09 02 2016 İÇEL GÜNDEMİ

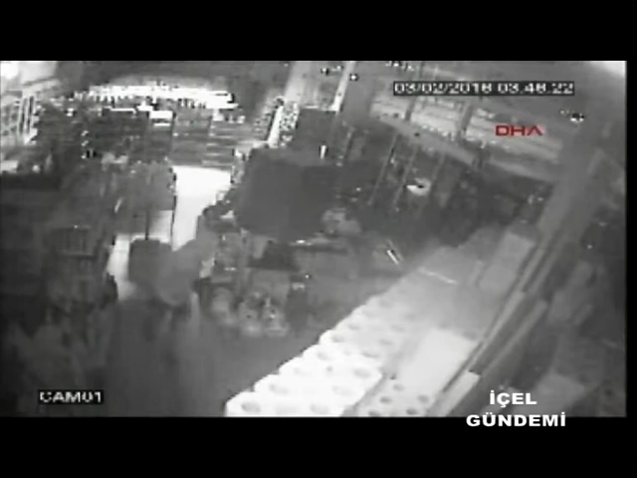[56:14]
Mersin'de son 4 gün içerisinde 4 ayrı marketten hırsızlık yapan maskeli 3 kişi güvenlik kamerasına yakalandı. Emniyet Müdürlüğü'ne bağlı Asay Şube Müdürlüğü hırsızlık ekipleri farklı mahallede son 4 günde 4 ayrı marketten hırsızlık yapanları güvenlik kameraları görüntülerini inceleyerek yakaladı.